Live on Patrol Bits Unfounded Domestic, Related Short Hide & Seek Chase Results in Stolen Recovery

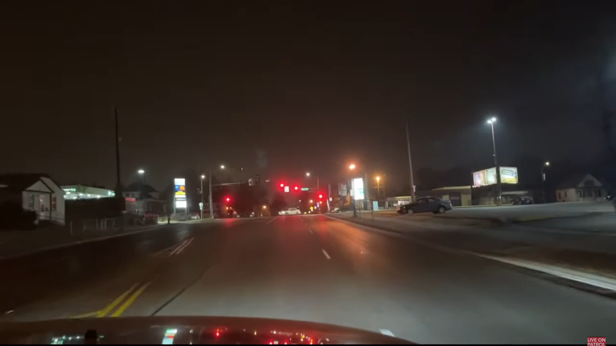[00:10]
Where's the domestic on Maryland, you know? Oh, 169 West. That's our favorite call. Sure is. Right here. Remember? Yep. What's going on? What's the nature of the car? Please don't be the same car. Oh, it's the same. It's going to be the same people. Oh, for crying out loud.
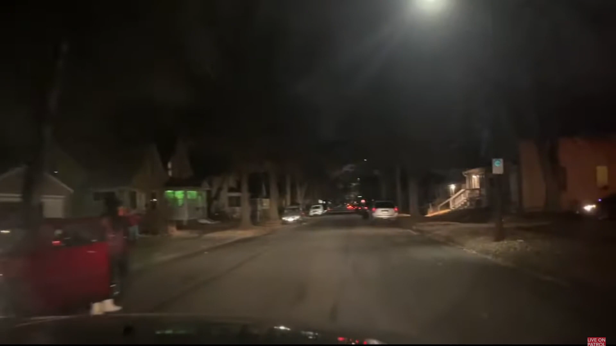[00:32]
That one right ahead of me? That car, yep. Okay. All right, here we go. We've been to this call a few times. Good morning. How's it look? Look at Ellie. I am. There's just a... Nope. Is any other Ellie? Is any Ellie north? Clear right.